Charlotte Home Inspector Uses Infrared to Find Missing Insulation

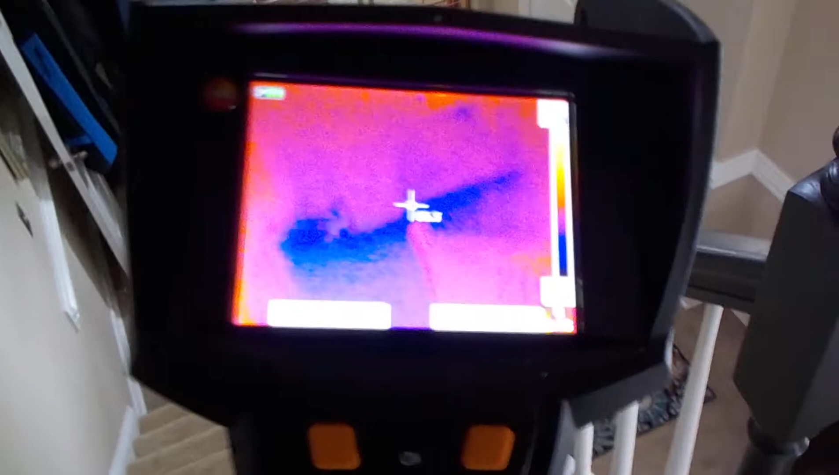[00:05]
hi this is Preston Sandler with Home Inspection Carolina today I'm at a condo and I am using a thermal infrared camera and
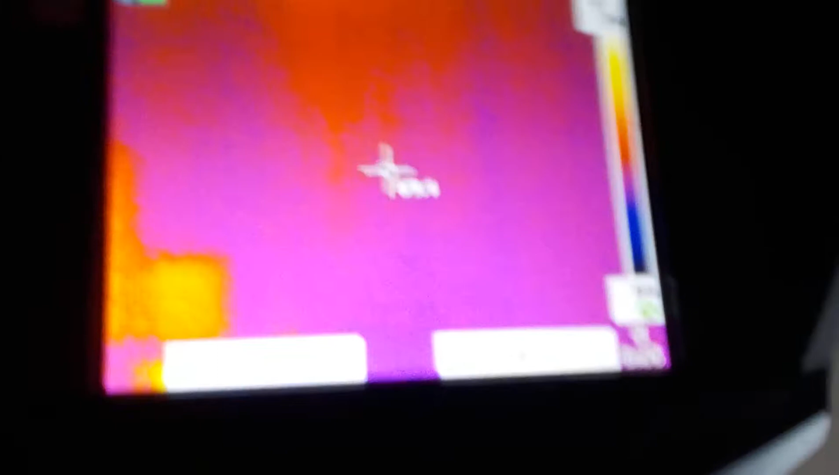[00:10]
this shows the surface temperature of everything and what I wanted to bring your attention to is see there's a window right
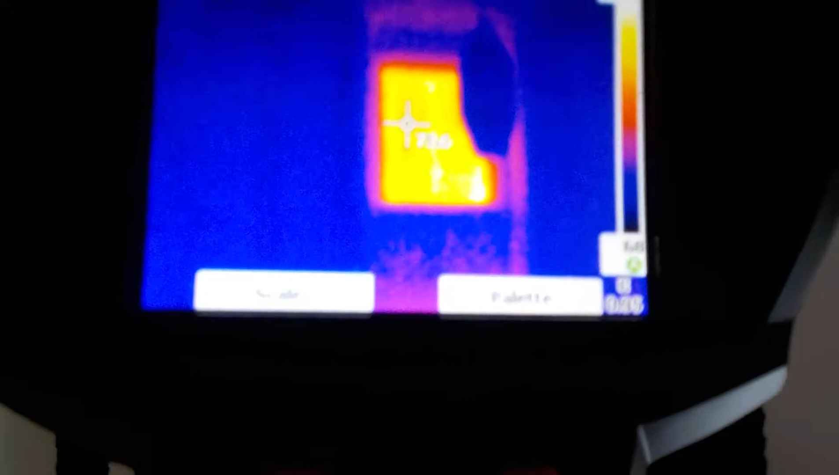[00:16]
there and there's a little indention and then there's a panel down below there
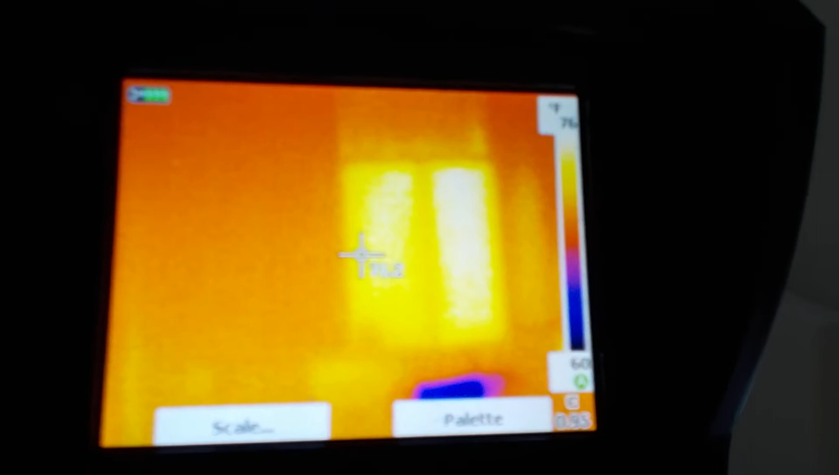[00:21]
where some insulation has fallen and maybe a little bit on each side but see there where you can see the open pan I mean right there you can see the stud in between it and some insulation has fallen right there so
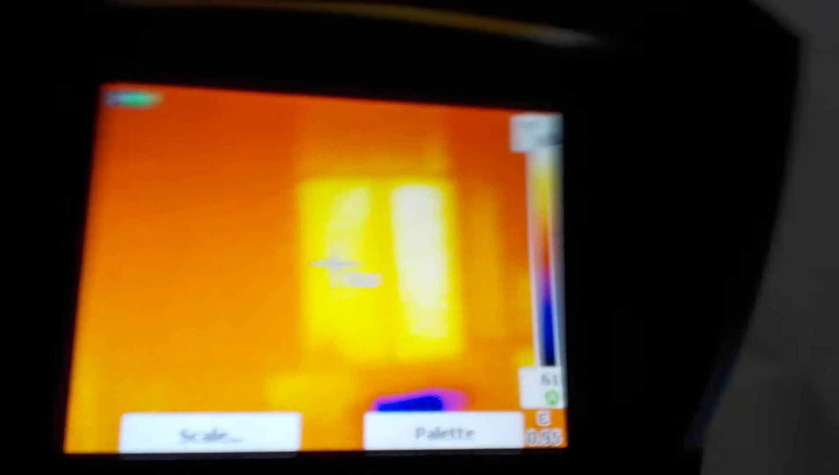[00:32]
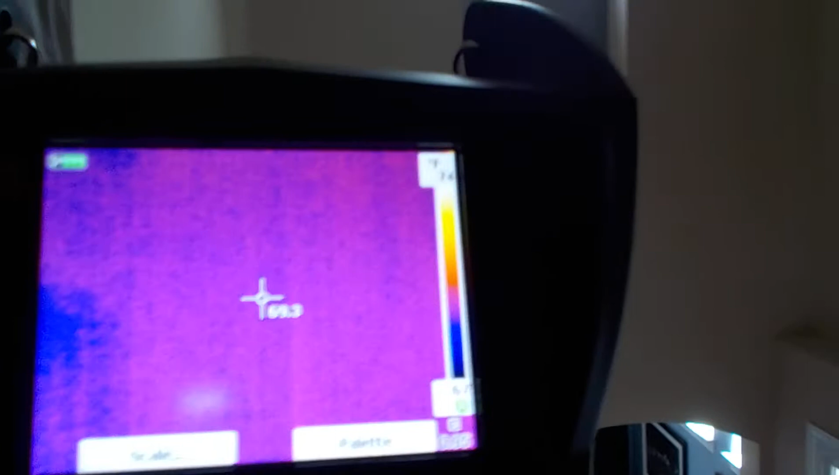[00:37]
definitely gonna have to put some more insulation in there because you're losing a lot of energy right below that window and right above that
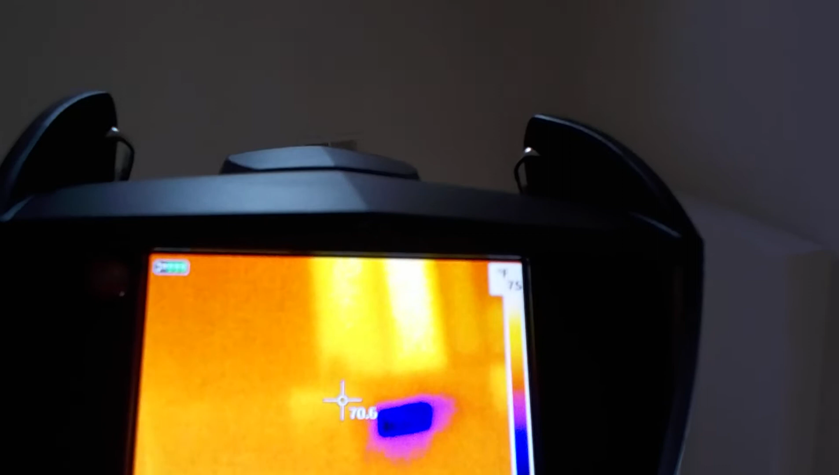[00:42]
HVAC or the register right there rather this is Preston Sandler well I wanted to tell you a little bit more about thermal infrared with this you can see the
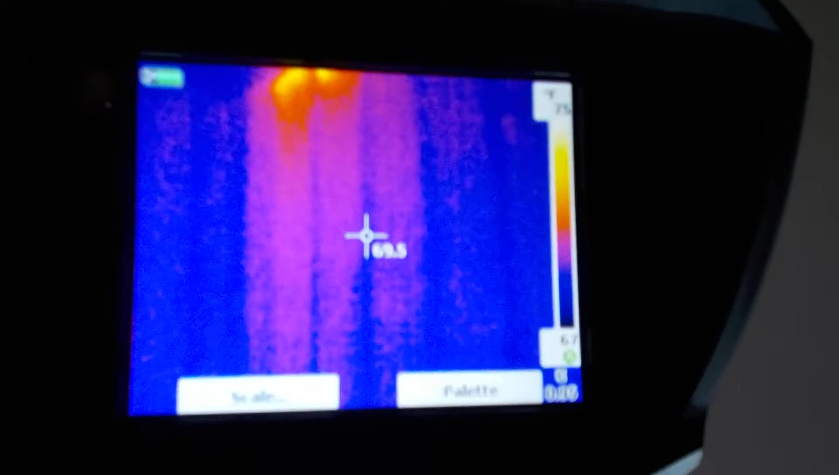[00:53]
temperatures of everything what you're looking for is an anomaly like that so you can see the indention of the studs and all that
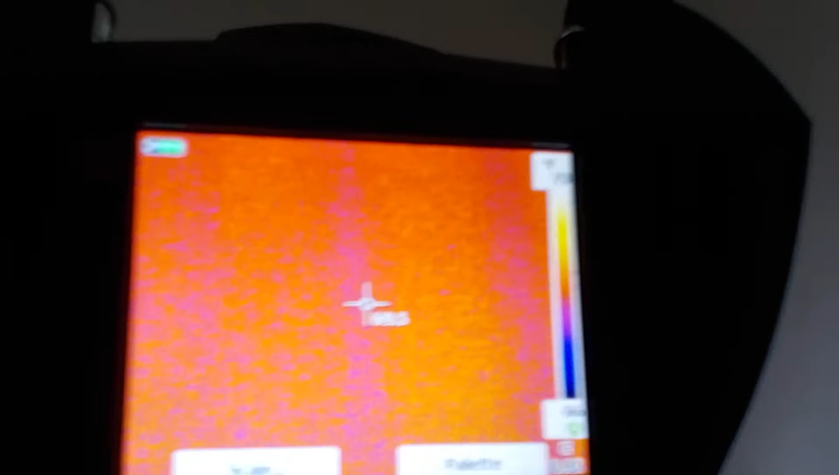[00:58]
and that seems to be okay because the patterns the same but when you see an anomaly like
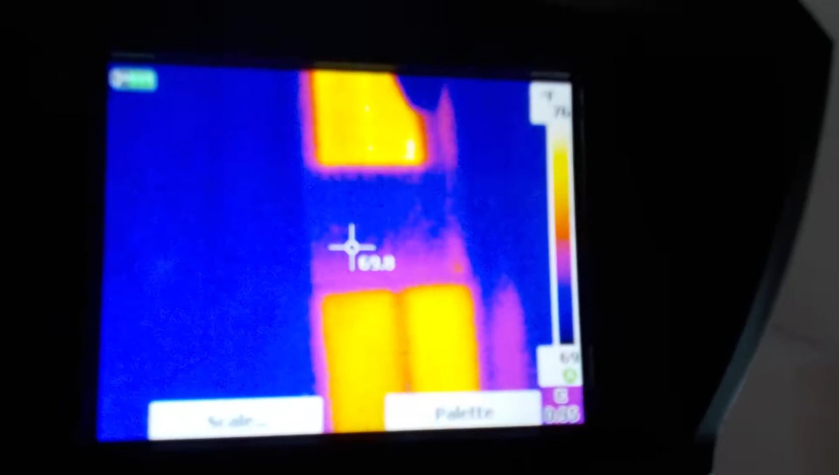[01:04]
now that window that's just reflection but down below that window see I'll show you what I'm looking at